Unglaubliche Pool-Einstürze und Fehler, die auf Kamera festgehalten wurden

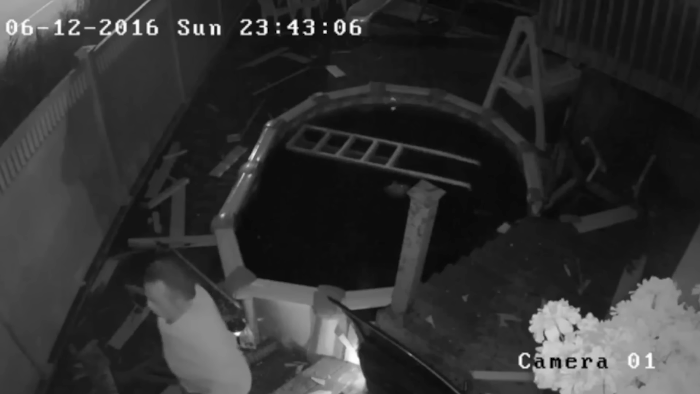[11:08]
In diesem Fall krachte ein betrunkener Autofahrer in den Hinterhof eines Hauses in New York City und zerstörte alles in seinem Weg.